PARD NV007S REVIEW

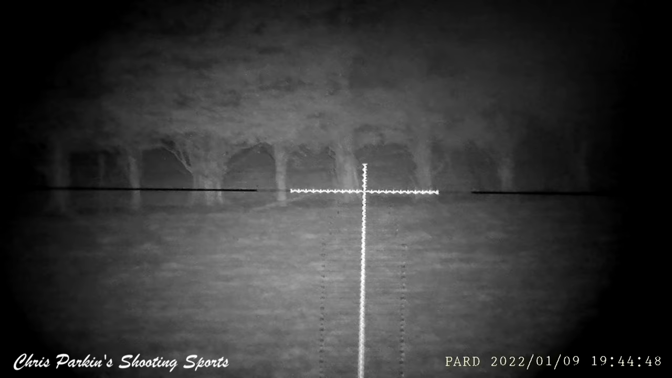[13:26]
Here you can see I'm playing around with the magnification setting on the night force scope, which also affects the reticle size on this first focal plane optic. But, of course, even with the small reticle that's illuminated, I can still clearly see it in the picture.
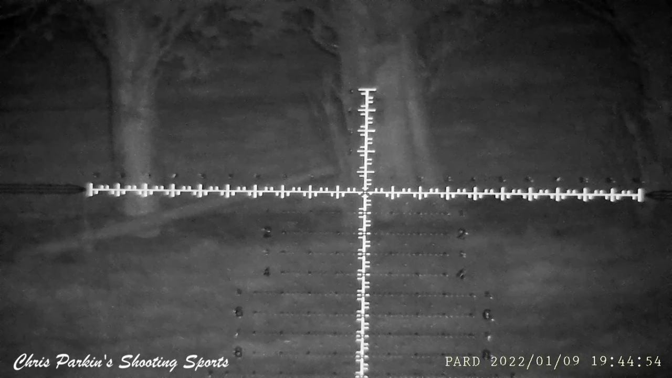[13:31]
I'm on my own test range here tonight where I do some foxing, but I've also got all my gong set out, so I've got great capability of reviewing targets at different distances and knowing exactly what I'm looking at, and getting really used to what I'm using in the dark before I actually attempt to take on any live quarry.
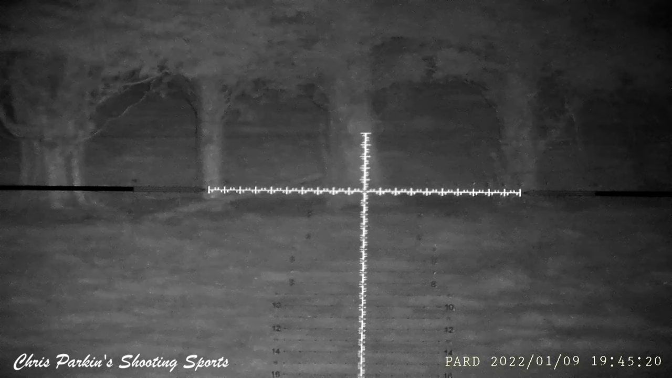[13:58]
Here I'm experimenting a bit more with reticle intensity, but look how much information is available from the reticle itself in terms of seeing all the hash marks and aim off in the milliradian first focal plane setup.
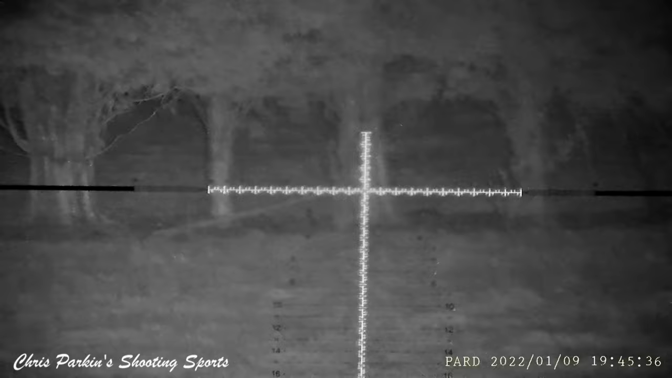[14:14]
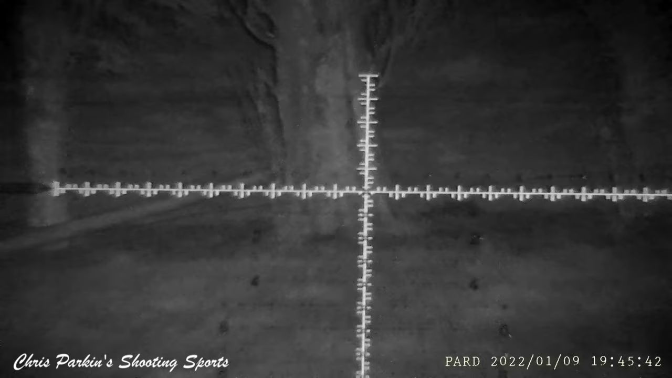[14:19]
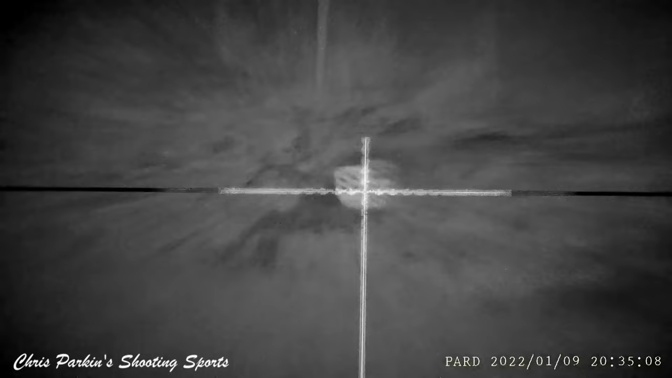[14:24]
This is my usual target board. I normally shoot at 100 meters, but it happens to be 125 meters away from my position tonight.
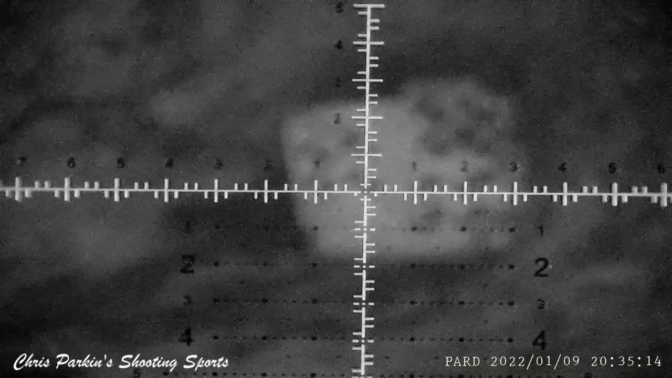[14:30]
This gives you an idea of the resolution capability in complete darkness.
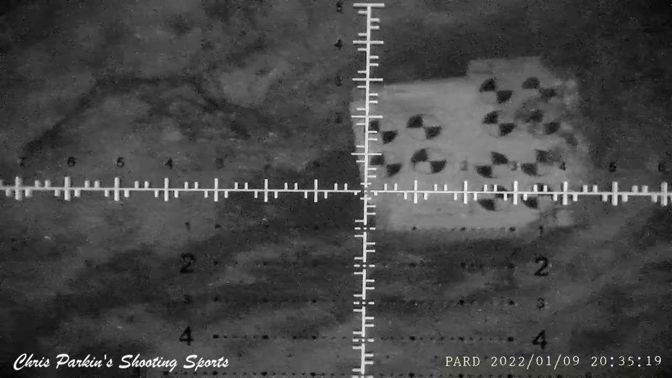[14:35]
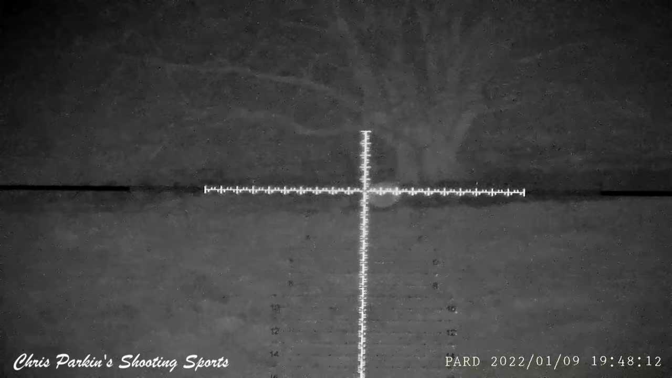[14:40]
Until you've really learnt a night vision optic, it's great to experiment with the illumination control, both in terms of the beam size and the strength required.
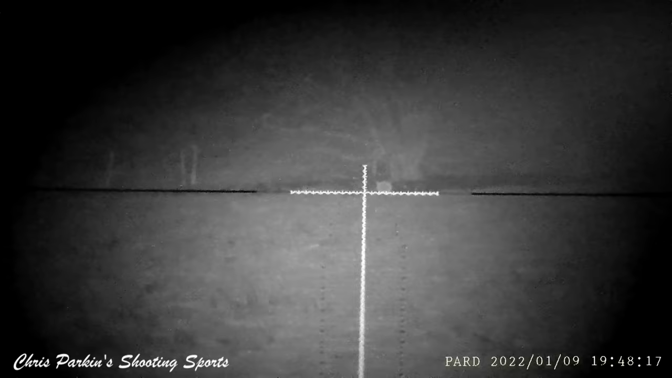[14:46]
As you can see, I'm experimenting here with the PBIRL externally.
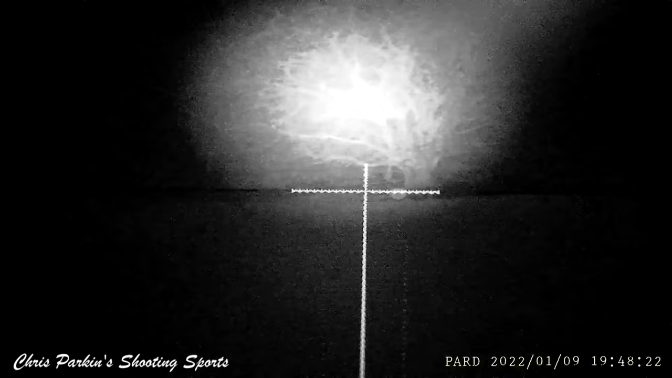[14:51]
This 300mm steel gong is 175 meters away from my vantage point.
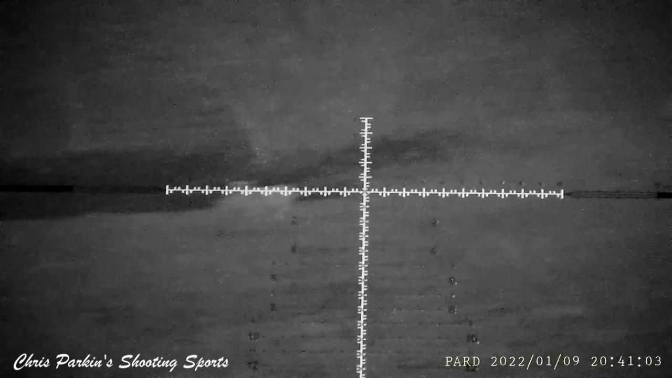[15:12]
This is my steel muntjac target at about 200 meters.
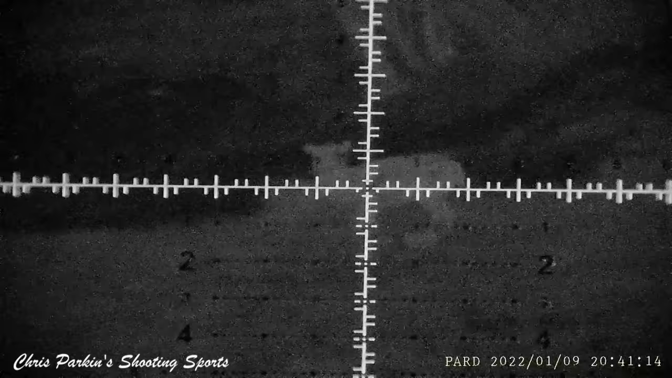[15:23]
Here you can see the transition from the onboard illuminator at about 40 meters on the fence post,
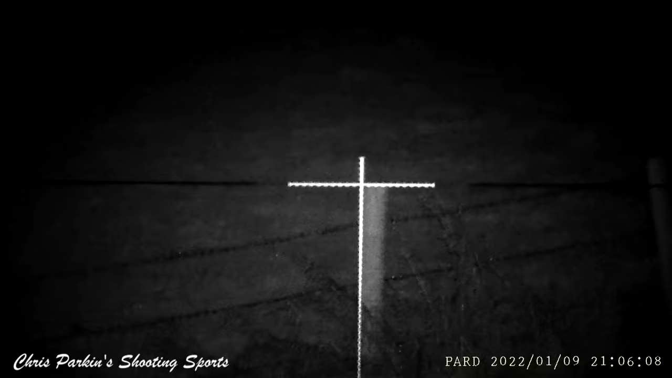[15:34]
and then when you turn the larger external illuminator on and how it extends the range capability of the PARD.
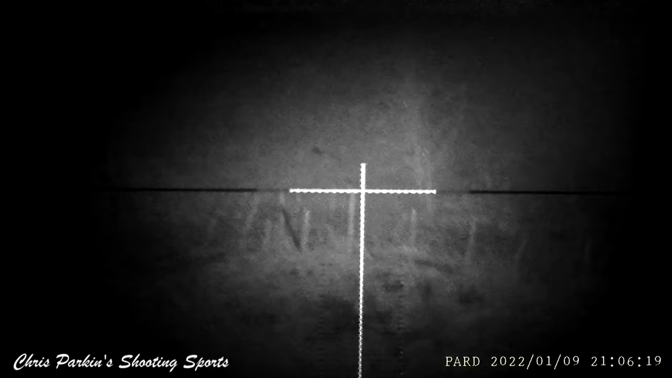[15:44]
Here you can see me closing down the focal size of the illuminator
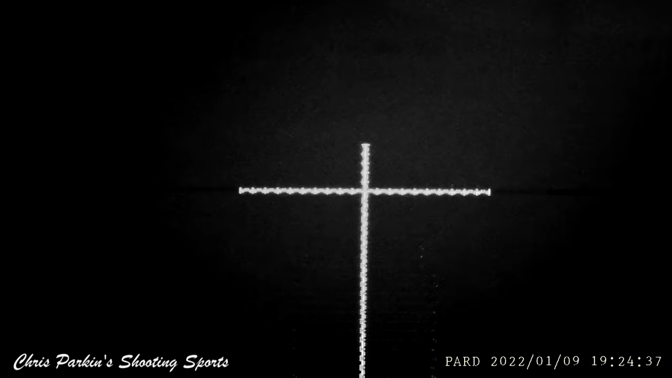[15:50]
just to try and pick out these eyes over the brow of the hill without giving me too much intermediate reflection, which tends to make any night vision unit dim down its settings.
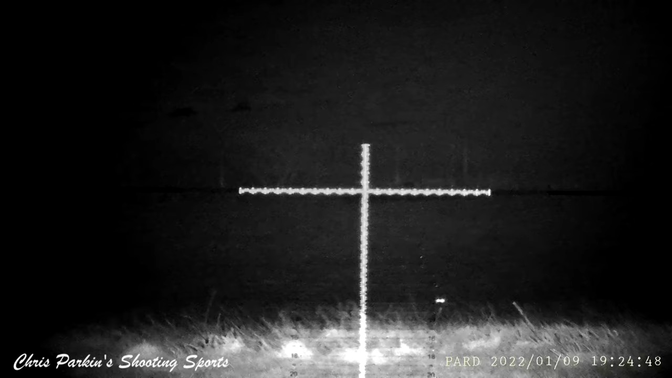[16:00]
This hair is chasing around about 200 meters away from my position.
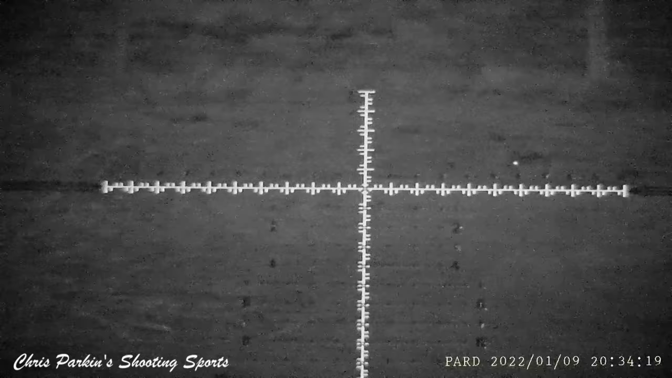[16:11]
Let's check in.
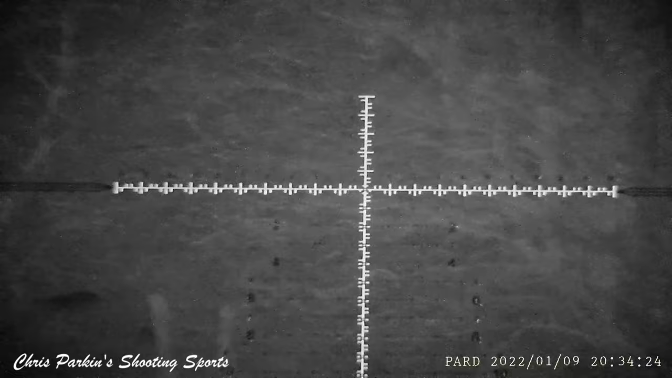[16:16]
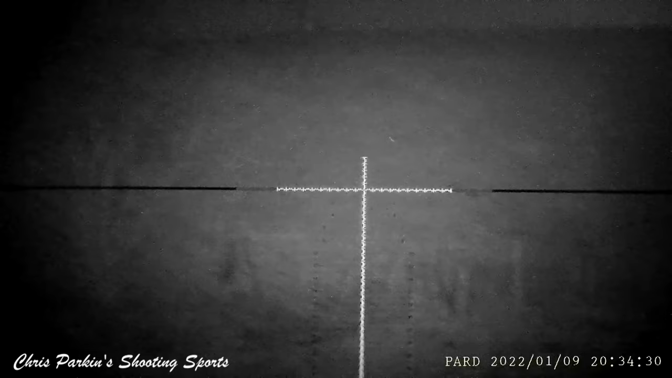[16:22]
As said before, this fox was first picked up in the thermal at about 350 metres out, but it's in an unshootable position.
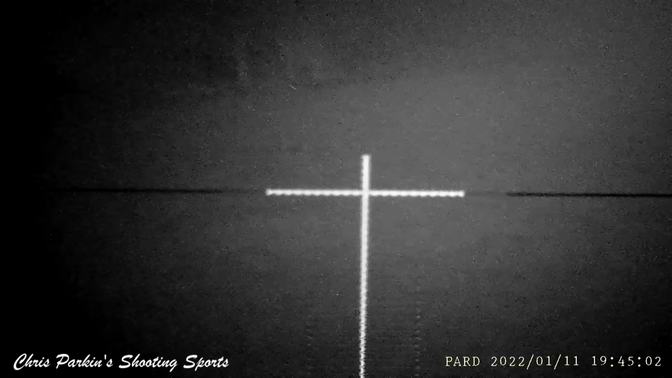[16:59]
I was tracking it through the pad and calling it gently. Eventually, it circled all the way around us to pick up our scent in the wind, but couldn't do so, and eventually I picked it right up at about 50 metres away.
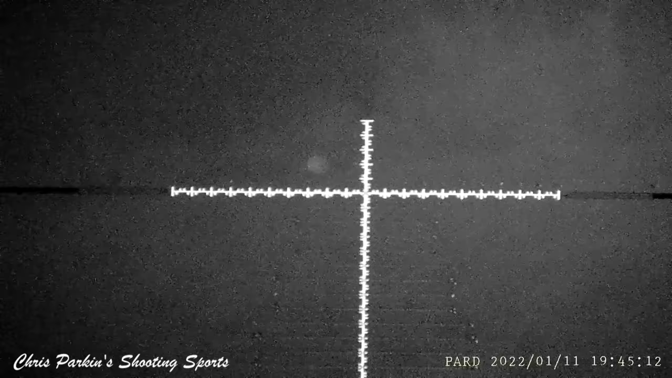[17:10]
It then transferred across us to about 90 metres away, then back in again to 80 metres with a few more squeaks and a shout, and I shot it cleanly. The speed of fast mechanical magnification control is appreciable here.